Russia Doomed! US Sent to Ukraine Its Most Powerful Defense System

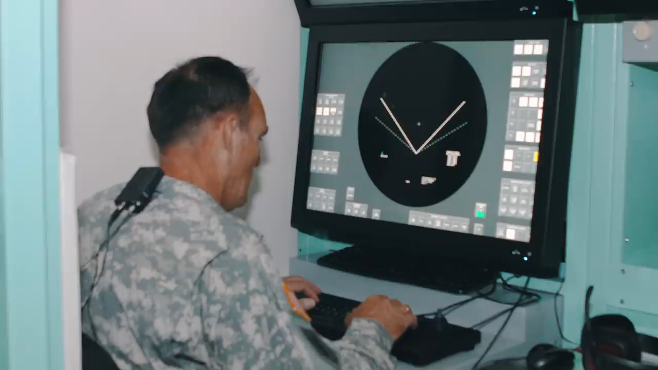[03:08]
The anti-aircraft computer analyzes the information from the locator in the missile and uses it to calculate the optimal missile trajectory and issues commands for it to fly in this direction.